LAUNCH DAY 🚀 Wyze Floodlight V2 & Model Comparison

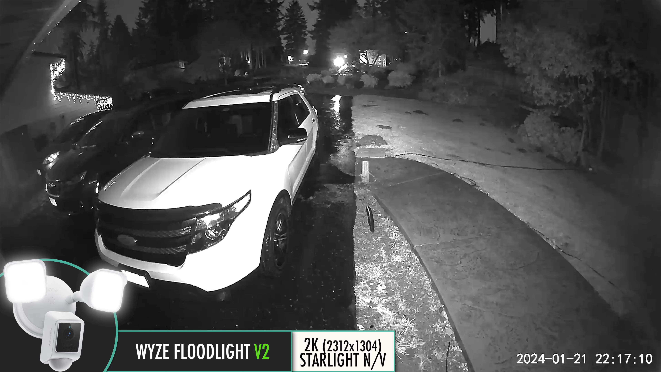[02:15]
The light output too lands in the middle at 2800 lumens on two aimable LEDs,